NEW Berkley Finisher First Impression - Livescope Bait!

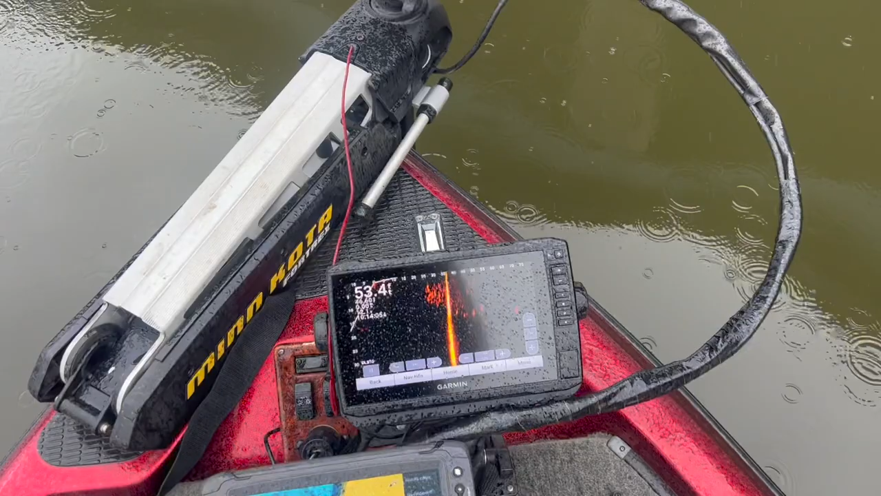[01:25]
i'd say 90 of these are all crappie you can see it's already the rain but
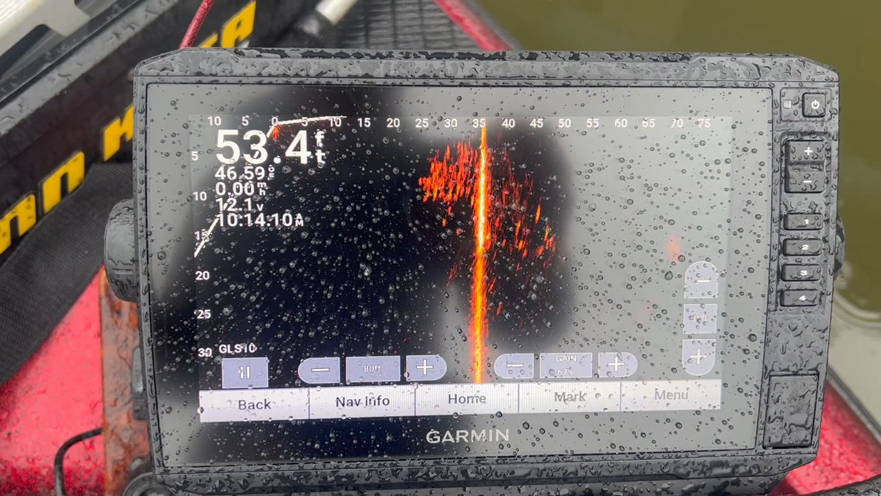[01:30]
On screen: depth 53.4 ft
some spots mixed in there and i can drop on right on their heads